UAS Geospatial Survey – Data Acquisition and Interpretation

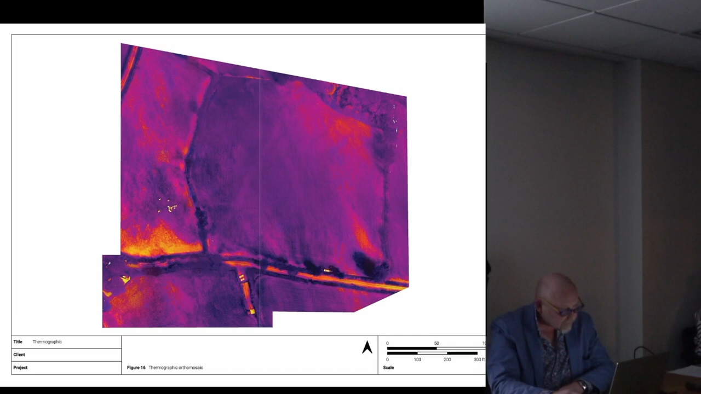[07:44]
illustrating or depicting what's actually going on but we're taking a kind of a stacked approach you know one one piece of data is is okay but more data if we can get more data of the same area through different processes then that allows us to kind of build up our interpretations move on although the features actually showing this they're not very clear and that's largely because at the time of the year that we did the thermal survey there was a
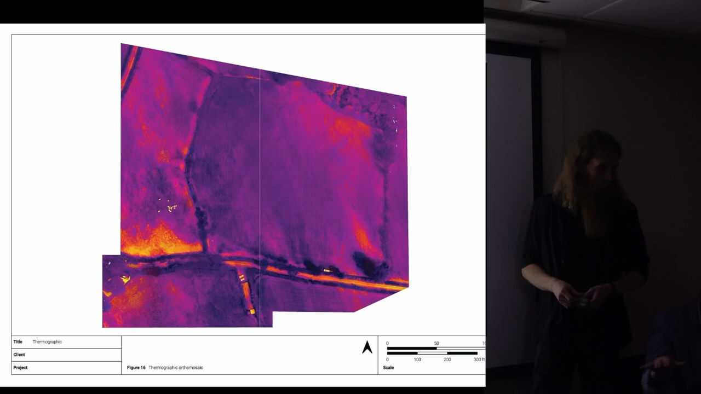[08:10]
fairly uniform temperature across the slide so we're not seeing a break in the difference um
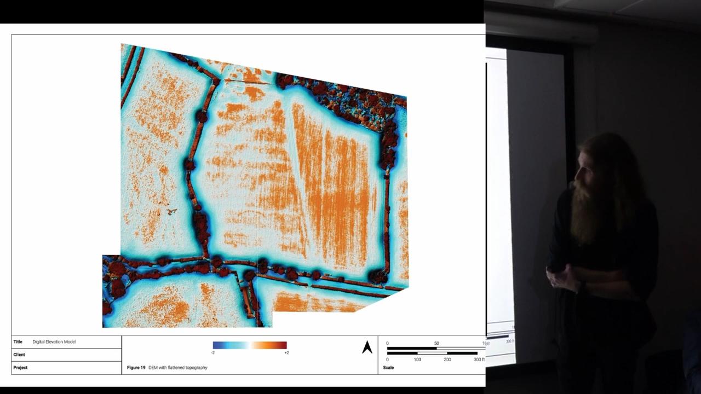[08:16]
so this is this is a flattened den um so we use a piece of software called anomaly to do terrain flattening
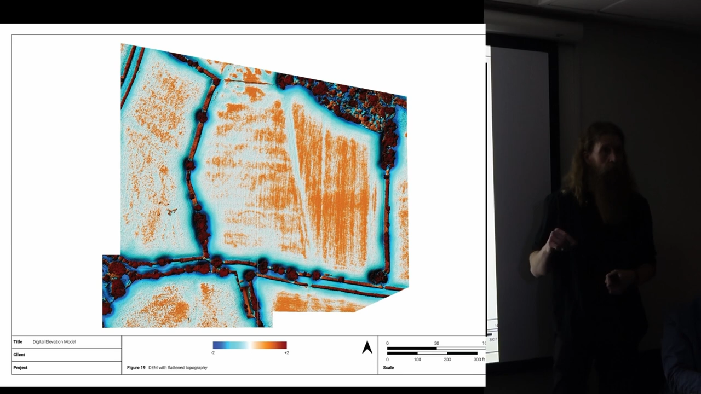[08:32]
topographic features this isn't a great example but you can see that the the circles will start just to show up but there's a lot of kind of noise over here which isn't really really helping
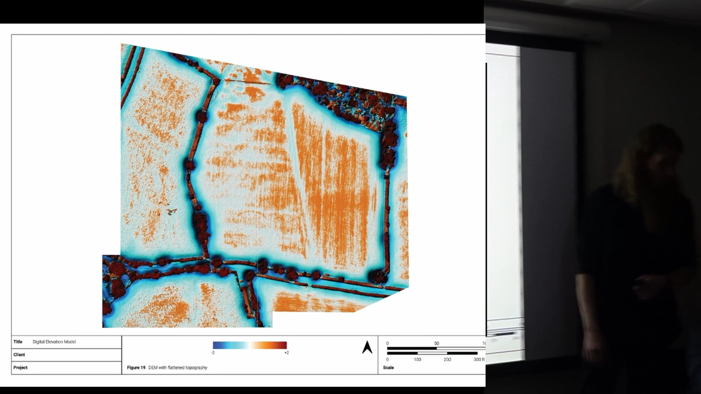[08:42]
and then we've got the interpretation so this is this is a bit you had to believe me on there's this feature over here um that shows
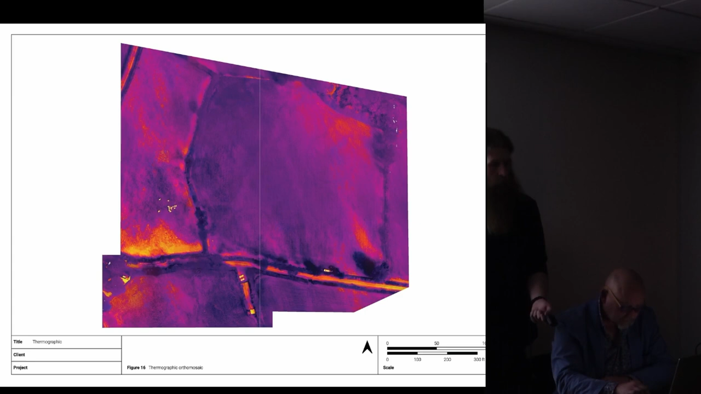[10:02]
on the um the micro topography um so the circles you can see are starting to show up in places um as
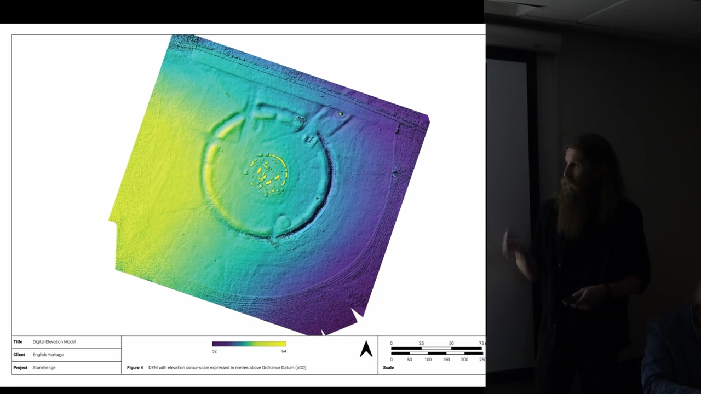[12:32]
not kind of really understand what it is we've done or you know um they they might need some sort of uh things visually that they can then show their clients and so we find that useful we've got a digital elevation model with elevation data on it that we we tend to produce and then we're going into hill shades
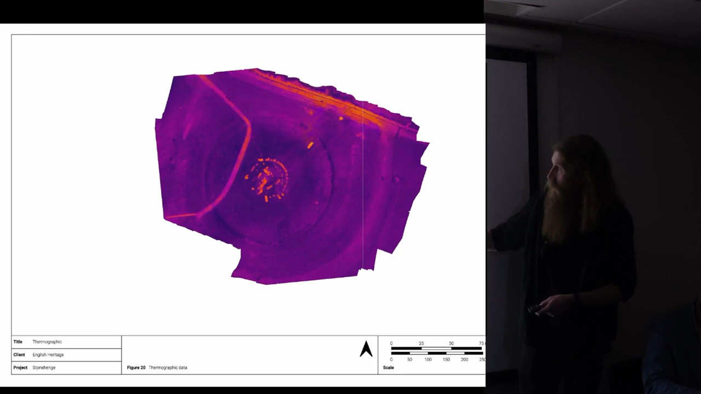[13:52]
because you know they're kind of concrete and they've retained some heat and the stones show up quite well and you can see the ditch but it didn't really show us a a great deal uh
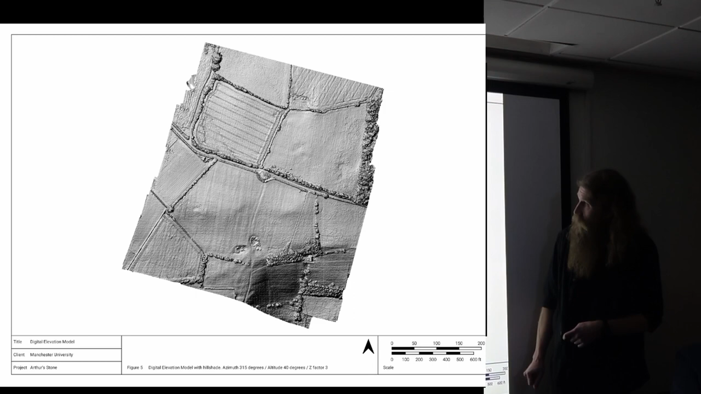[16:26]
right okay so this is this is um anomaly flattened and one of the one of the downsides to anomaly is sometimes it can't cope if there's a great difference in relief but
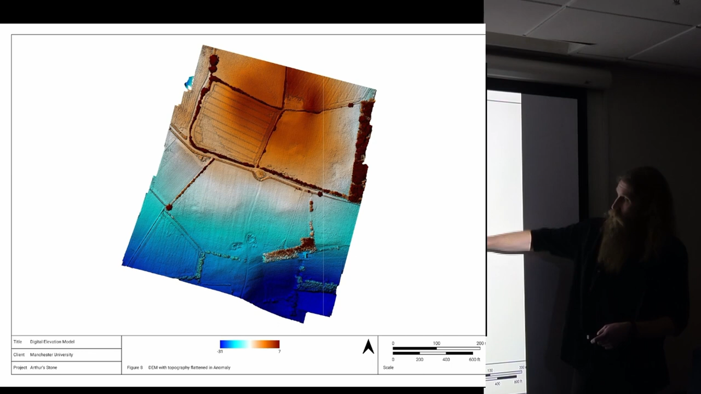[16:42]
this one's actually come out quite well um it wasn't entirely usable for what i wanted but what it did show is this big high point area here and it's not something you notice when you're on the ground that as you as you
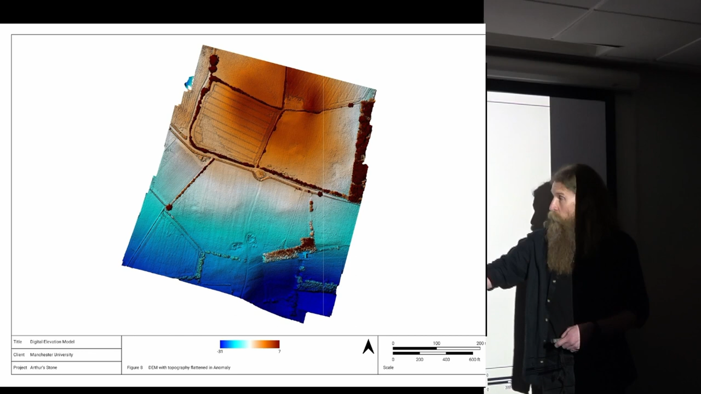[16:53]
approach the monument there's actually a raised area in the background so that started to become a little bit more interesting and then we ran the vegetation indices on them um interestingly